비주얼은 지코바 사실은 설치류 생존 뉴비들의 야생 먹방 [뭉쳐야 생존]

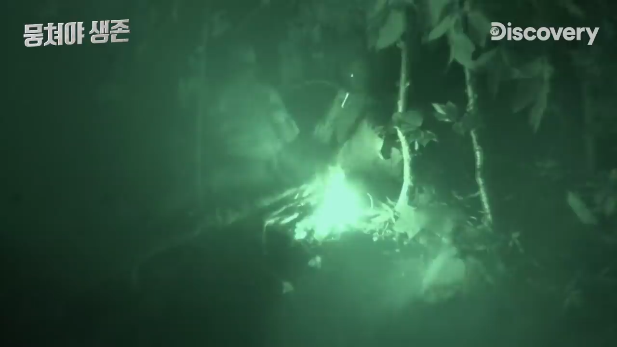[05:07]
We're about to lose our fire.
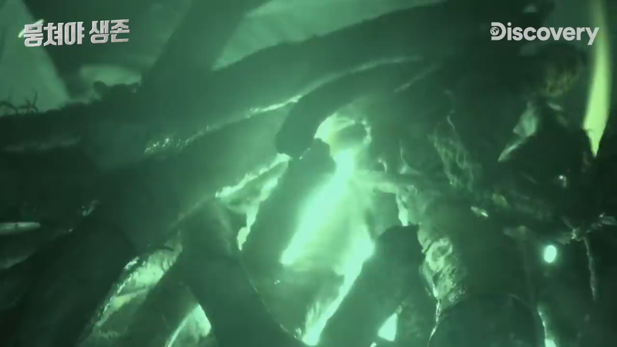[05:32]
Luckily, our fire held. But ain't nobody feeling good right now.
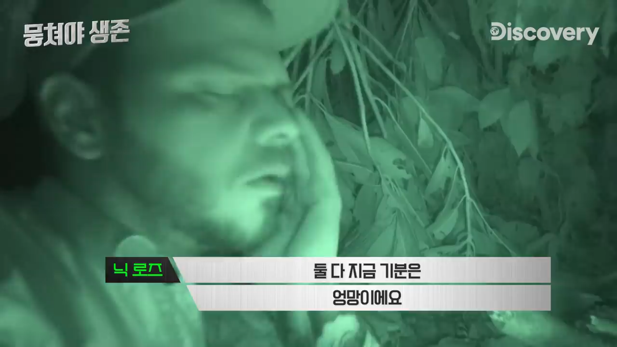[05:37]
If we could use the logs he's sawing while he's asleep on the fire,
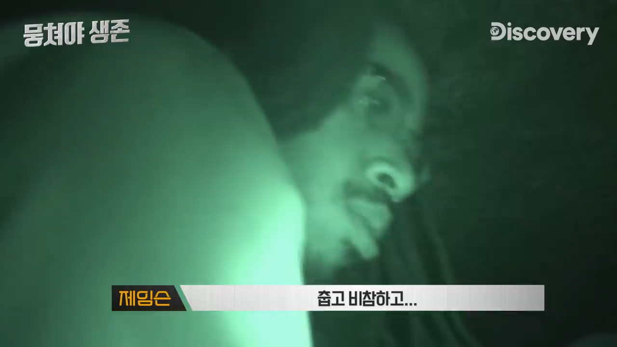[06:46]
Cold, miserable, trying to get comfortable to get some sleep.
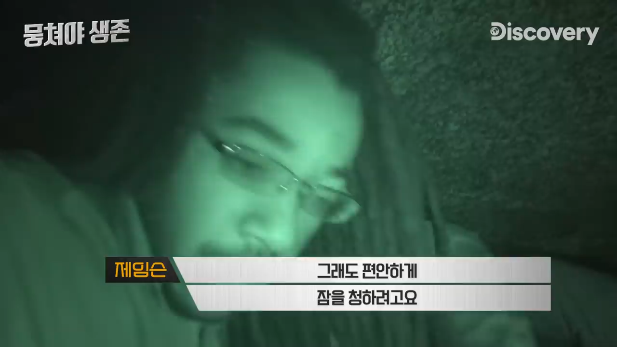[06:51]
Tonight is by far the coldest night out. The sleep bug has hit him rather hard and he just hasn't gave a about the fire.